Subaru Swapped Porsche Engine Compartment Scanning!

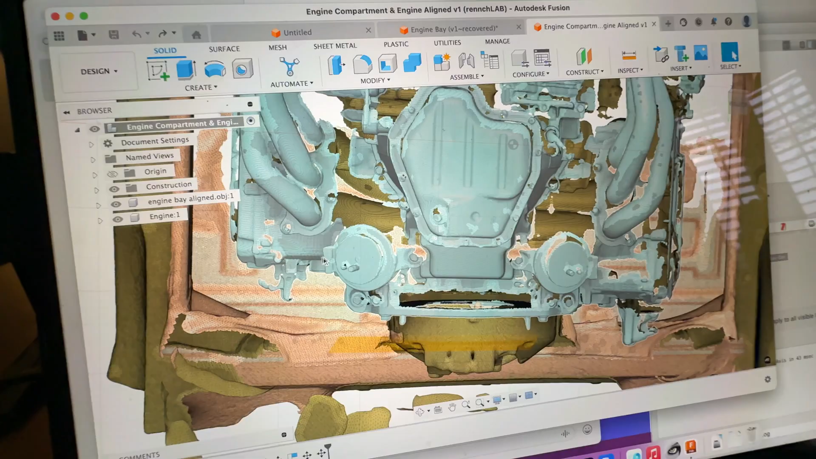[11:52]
Could use a couple more millimeters, but I can measure stuff in real life as well.
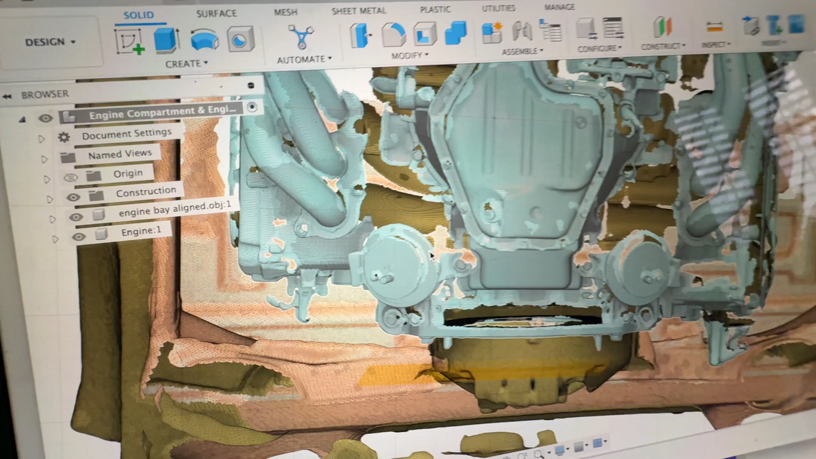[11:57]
But now I can see my engine mounts and pretty much all the mounting parts I need on this engine are now available.
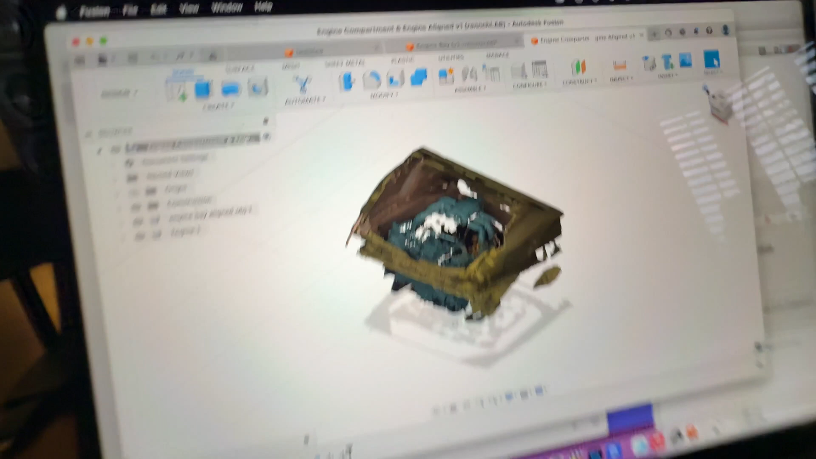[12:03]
And that is the beauty of having this Creality Rafter X in the toolkit.